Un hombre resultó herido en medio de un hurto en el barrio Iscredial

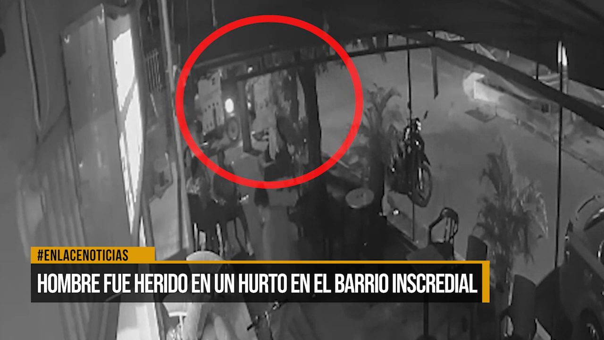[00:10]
Todo ocurrió cuando cuatro hombres que se movilizaban en dos motocicletas arribaron hasta una tienda del sector. En el instante se bajan de su vehículo y llegan hasta donde se encuentra la víctima mientras los conductores los esperan en las motos.